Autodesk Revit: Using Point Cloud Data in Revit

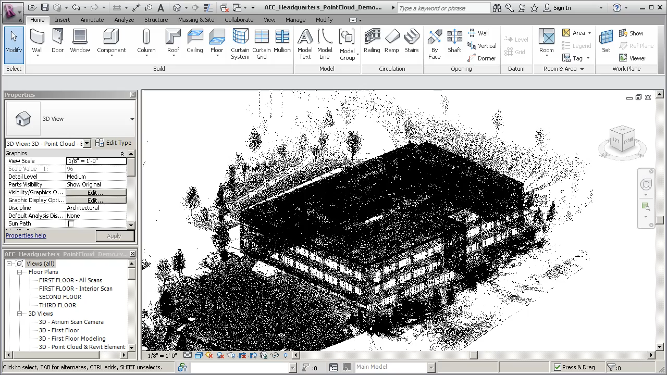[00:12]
Point cloud data can then be used in Revit to author a building information model to represent existing building geometry,
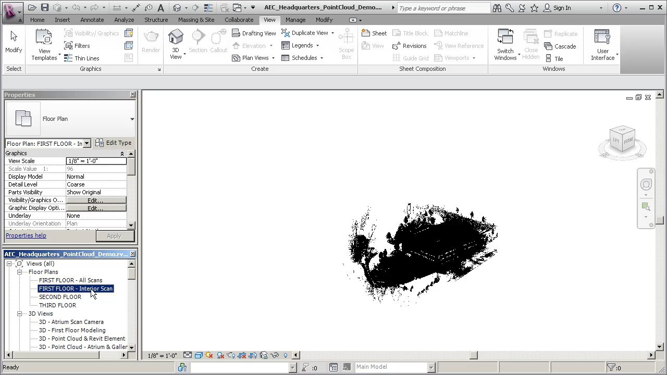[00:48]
Standard Revit section views can help you locate the level datums relative to the point cloud data. Place levels and use the Move tool to adjust the levels and accurately snap to floor points.
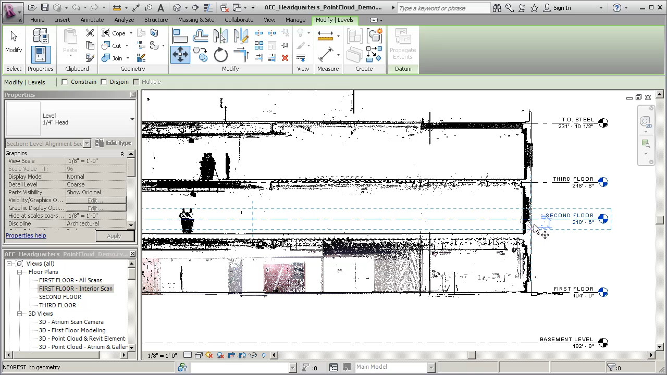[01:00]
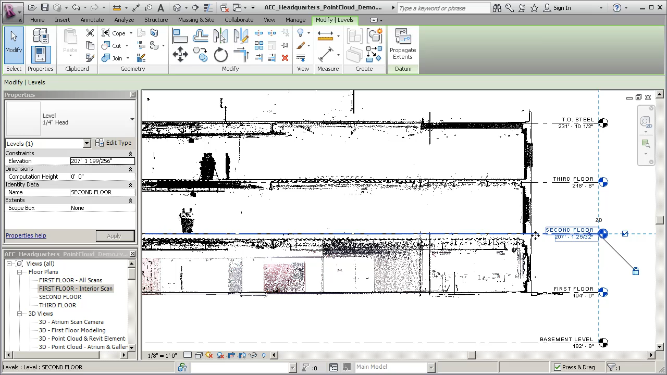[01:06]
Generating a 3D view from a floor plan view allows you to isolate a particular region of
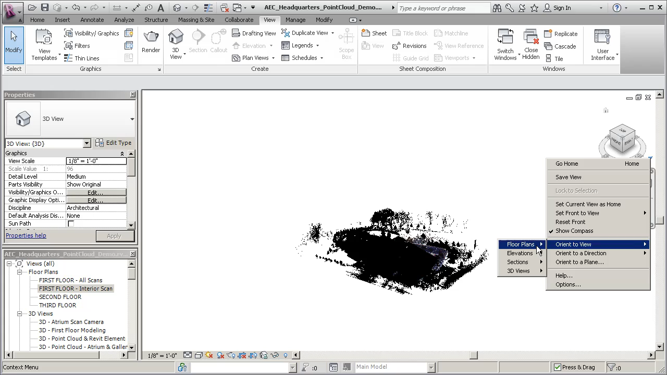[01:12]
the cloud and get a clear understanding of the constraints of an individual floor.
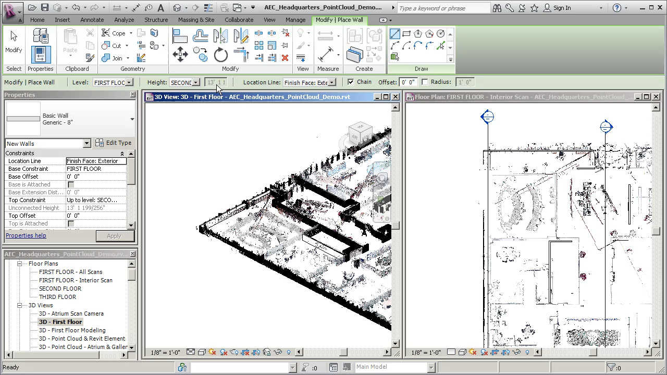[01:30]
This technology allows you to snap to planes and accurately create Revit models such as walls. Revit detects geometry from the point cloud, allowing you to add building elements.
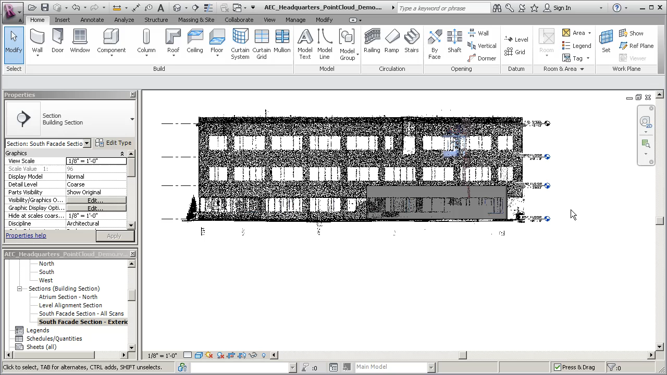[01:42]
For example, you can place windows on a facade section view. To more clearly see the window openings in the shaded view, enable the Ghost Surfaces graphic display option.
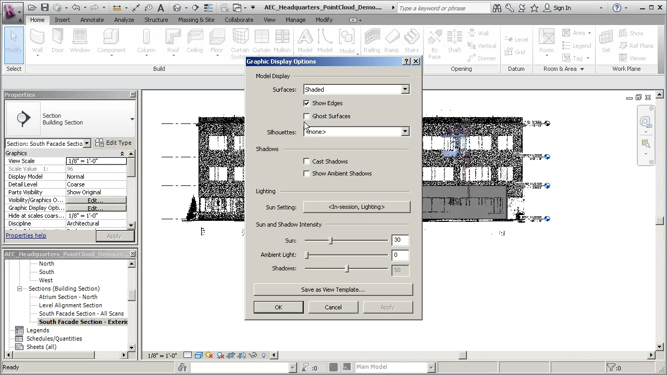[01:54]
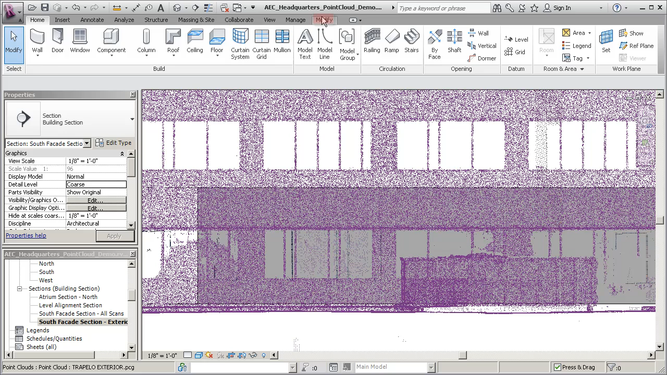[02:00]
Use the Measure Between Two References tool to determine the correct window size. You cannot place dimensions in the point cloud directly because the cloud does not contain elements that can be constrained.
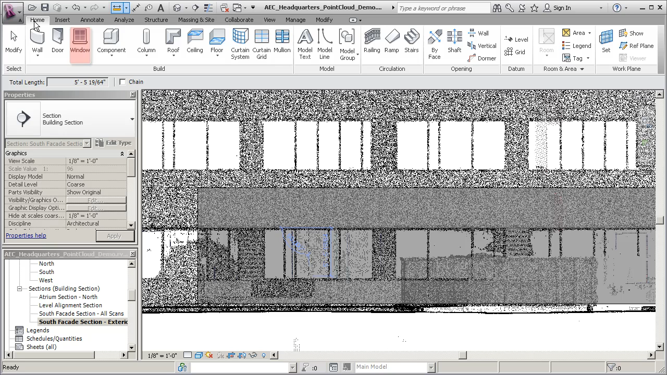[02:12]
Select the window type and place windows using the point cloud as a reference. The ability to use point cloud data in your design workflow allows you to author as-built models, which is a crucial step in remodeling and retrofit projects.